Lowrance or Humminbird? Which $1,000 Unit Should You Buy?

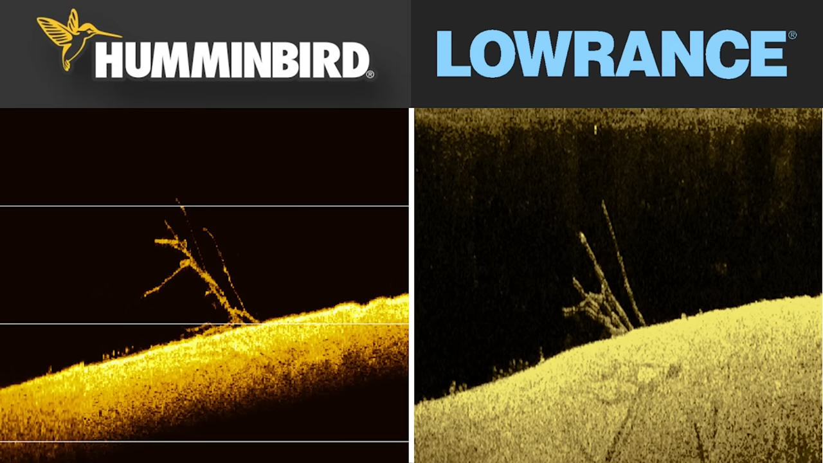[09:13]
It just depends on whether you want to put the time and effort in to learn the settings, or if you just want a graph that basically gives you the settings right out of the box, you can just go out and fish. Now, for those of you who don't want to spend your time dialing in these settings and learning how to use them in all different water conditions and things like that, I've actually created some sonar settings guides on our website, fishthemoment.com.
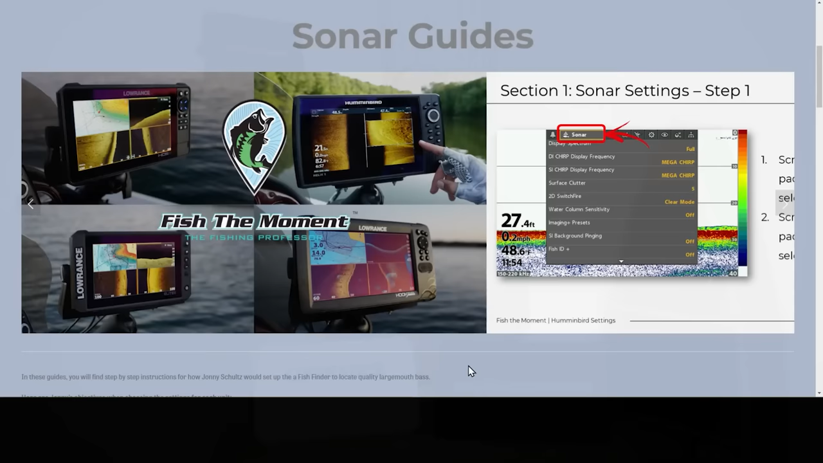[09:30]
On screen: depth 27.4 ft
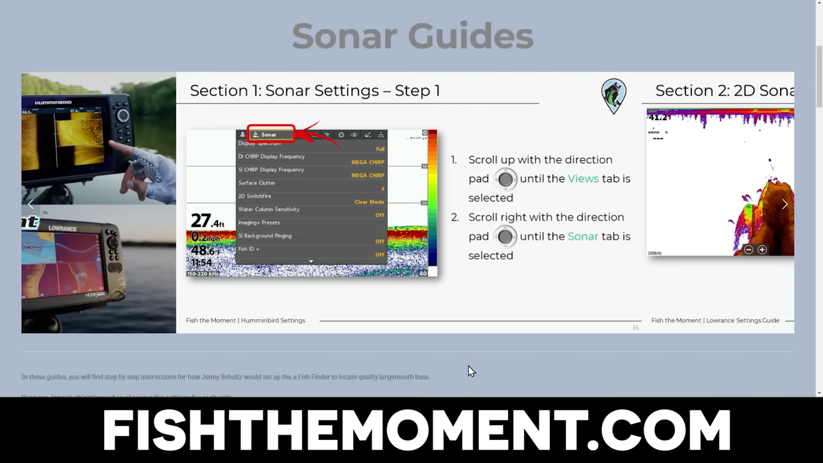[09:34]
On screen: depth 27.4 ft
These sonar settings guides give you all of my personal settings that I've learned with these units, and they help you adjust them based on the situation you're going to find yourself in on the lake.
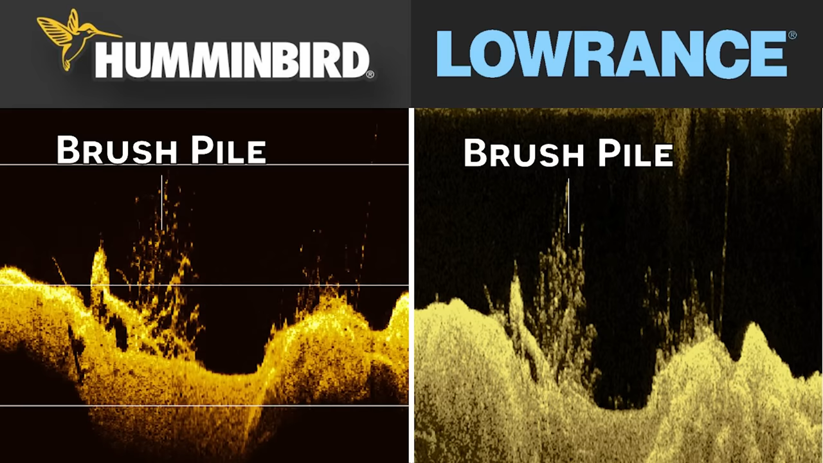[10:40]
And overall, you're not going to have any practical difference identifying fish or cover with both of these down imaging views. Really, it's just how pretty and clear that image is on the screen. Here's one more down imaging comparison of a brush pile that's absolutely loaded with crappie. One thing that's interesting about this image is that the crappie pop a lot better on the Lowrance unit compared to the hummingbird unit. You can see those little dots a lot clearer. And that's one of the advantages of having more feedback in the background on the Lowrance unit. In general, the standard settings for the Lowrance are going to pop fish a little bit better than they will on the hummingbird. And even if you're in a wide range of water clarities, different times of the year,
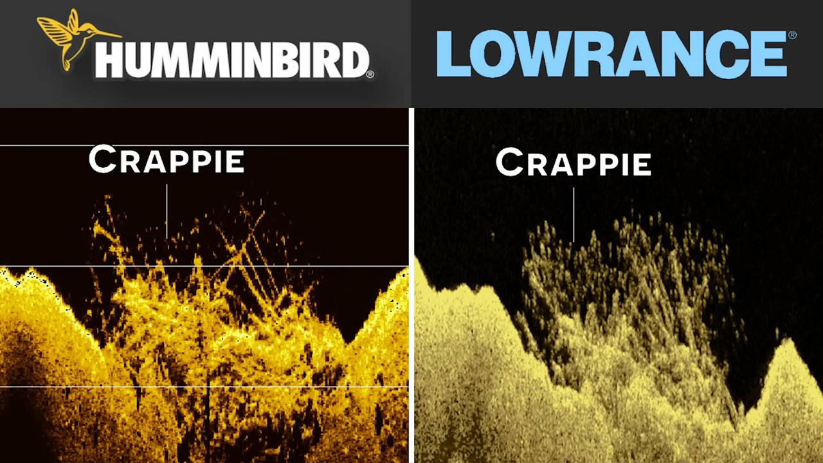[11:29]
On the flip side, with the hummingbird, you sometimes have to have a trade-off between how clear those fish look and how clear the brush piles and the limbs of trees look. These are the same settings I use when graphing that tree that looks absolutely beautiful on down imaging that has these spread apart branches. However, when you get to a more compact, tightly grouped school of fish or brush pile, you're not going to have as much target separation with those crappie or with that brush. Now I can adjust the settings to get those crappie to pop more. I didn't on purpose in this image just to give you guys an idea of what these two look like compared side by side with the same settings from before.
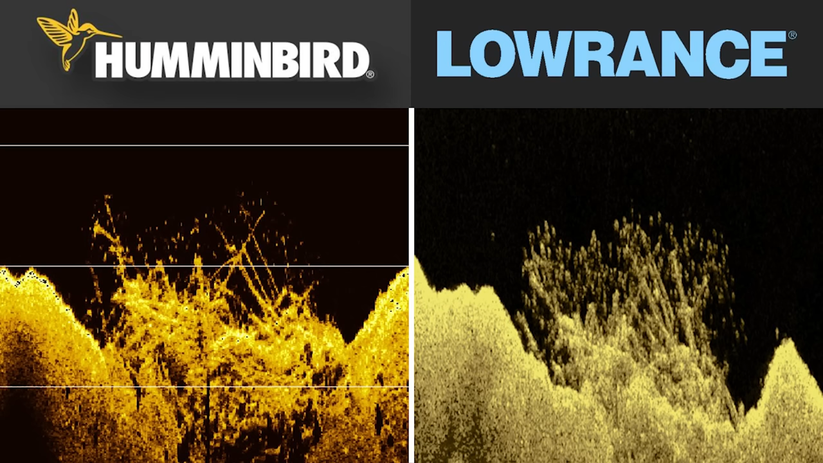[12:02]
But that just goes to show that to get a really clear fish return with this hummingbird, you're going to have to change up those settings, make some micro adjustments compared to when you were just graphing for a pretty limb or tree picture like we had before. And for some anglers, you may just not want to make all those micro adjustments on the water all the time.
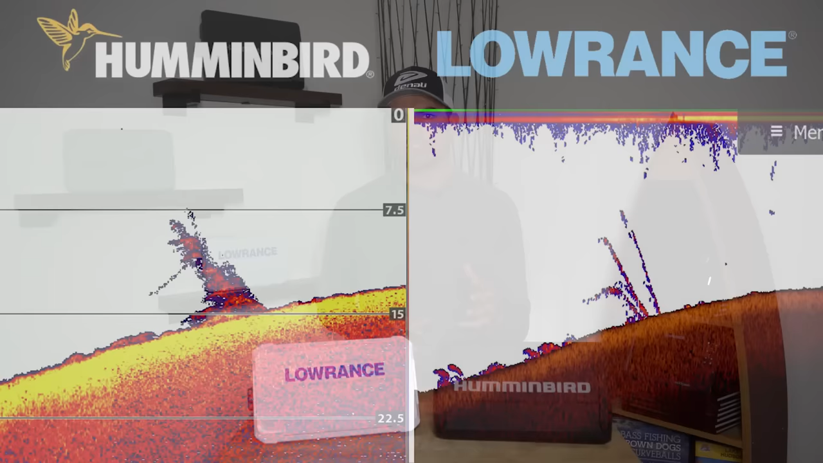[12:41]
This is where we're going to start seeing our first major difference between the Humminbird and the Lowrance. In my opinion, I've always found that the Lowrance units have better 2D sonar than any Humminbird units I use. I'm not exactly sure the specifics on that with like the hardware and stuff like that, but I have found that there are just better color palettes and better settings on the Lowrance out of the box that really pop fish and trees better than they do on a Humminbird. And I'll show you some image examples here.
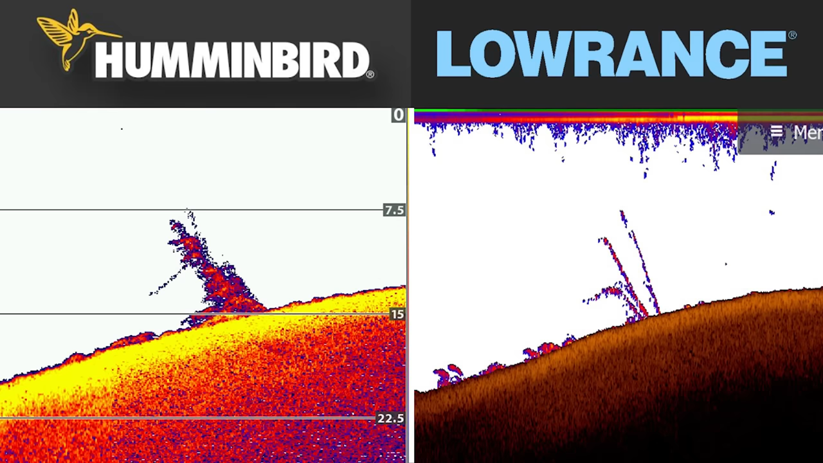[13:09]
In this first image, we have the same tree we graphed earlier with downed imaging that had the nice spread apart limbs. On the Lowrance, you can still get that nice target separation on 2D sonar, but with the Humminbird, the tree kind of looks like a big glob or just a mass on the screen. And actually, this is what 2D sonar looked like for most of my life, even when I was graphing 15 years ago,
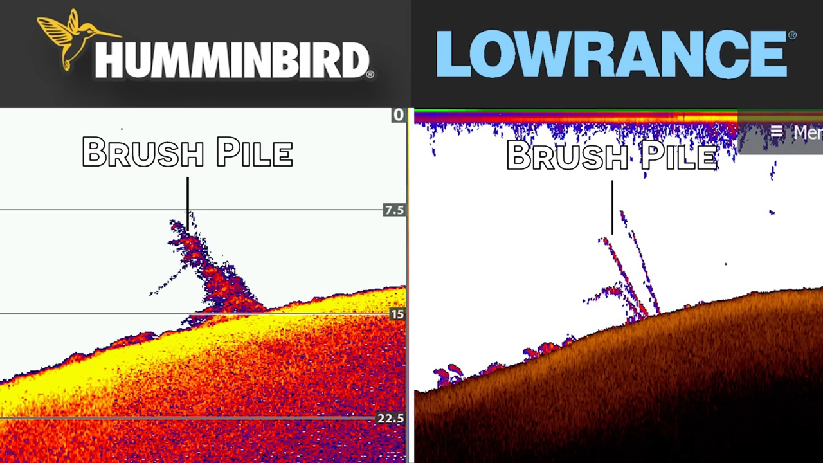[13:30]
but now with some of the newer technology, the Lowrance units with their 2D sonar give you pretty good target separation, which is really, really nice. In this next image comparison, we have a brush pile that's much more densely packed together. Compared to the first brush pile, which only had a couple of limbs, the target separation on both units is not very good just because there's so many limbs in this tree that are squished together. This really mitigates the difference between the Lowrance and the Humminbird,
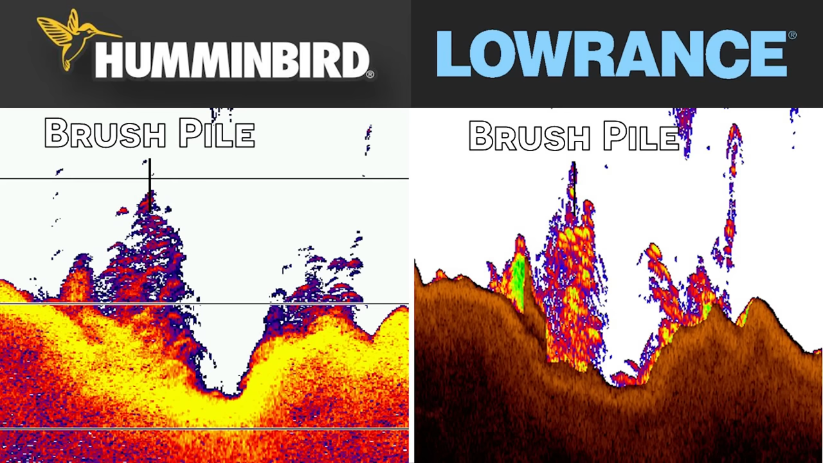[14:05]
and the only major differences we're going to see in this image is one, the color palettes themselves, which is just down to personal preference, and also how strong the returns are of the fish around this brush pile. Here, the fish pointed out on the Lowrance and the Humminbird. You'll notice that these crappie look a lot smaller, and the arches are a lot less pronounced on the Humminbird compared to the Lowrance. This was done intentionally because on the Humminbird unit,
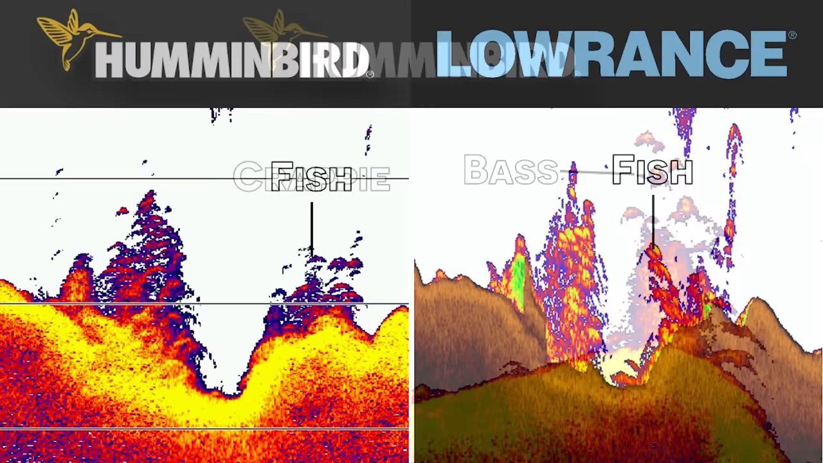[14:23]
I can actually adjust how strong the returns are going to be on that 2D sonar a little bit easier, and I can make the crappie appear either bigger or smaller in terms of the size of the arches or the dots using the settings on the Humminbird. You can somewhat do the same thing on the Lowrance, but it's a little bit trickier, and it'll make the brush pile somewhat disappear. The reason you want to do this is because if I'm grappling a brush pile for, let's say, bass instead of crappie,
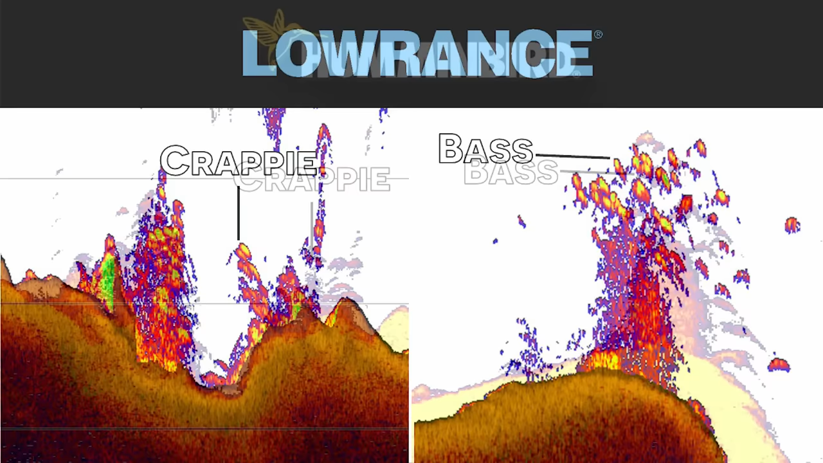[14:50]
I can make the crappie have a small return and the bass have a bigger return, because a bass might be two to three times the size of a crappie. Again, there's ways you can do this with both units, but overall, the Humminbird gives you a little bit more flexibility in
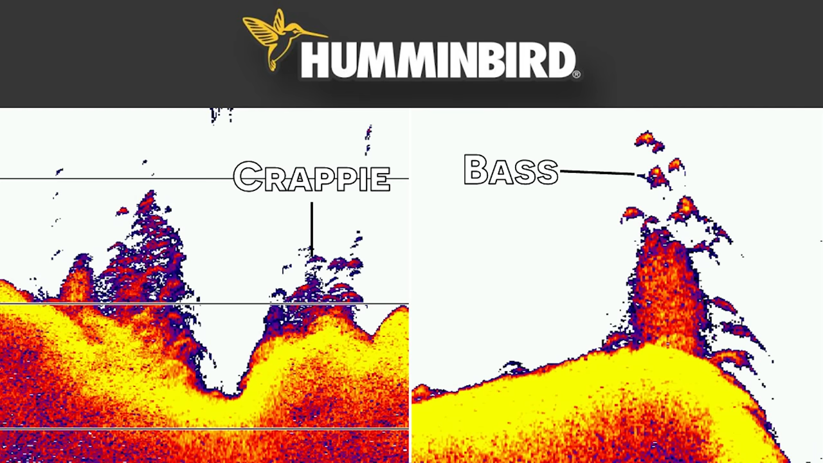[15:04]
determining the size of the fish on 2D sonar with the settings. In our third comparison, we have a brush pile that's loaded with crappie, and here's the down image and comparison image of the exact same brush pile. You can see all those dots.
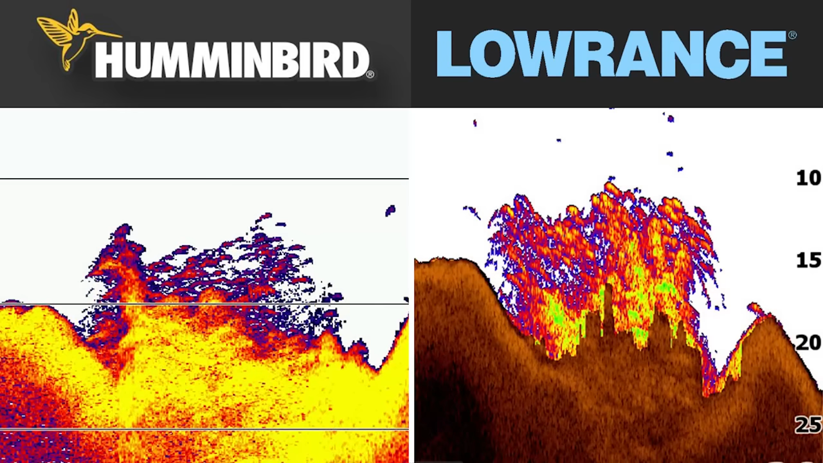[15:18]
When we go back to 2D sonar, you can see that on the Humminbird, you're going to have those small blue and slightly red arches, and on the Lowrance, you're going to have those yellow blobs. Those are going to be your fish. There are so many fish in this brush pile that it's kind of hard to determine whether you're looking at brush or fish, and that's the advantage of using downscan or downimaging, but at the same time, you'll notice that the returns are much stronger on the Lowrance just because I am trying to show both the fish and the brush at the same time. If you take the sensitivity and stuff way down, you can get similar returns to what you see on the Humminbird,
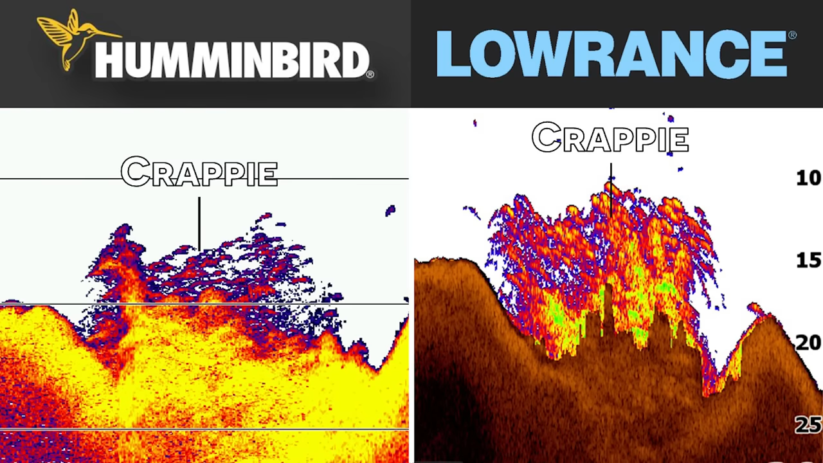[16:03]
but it ruins the overall image, and again, that's why the Humminbird is a little bit more flexible, gives you a little bit more ability to adjust what you're seeing, and for an advanced electronics user, that can be very helpful, but for someone who just wants to see all the crappie and the brush top, then the Lowrance will get the job done. Now for my final takeaway from this test.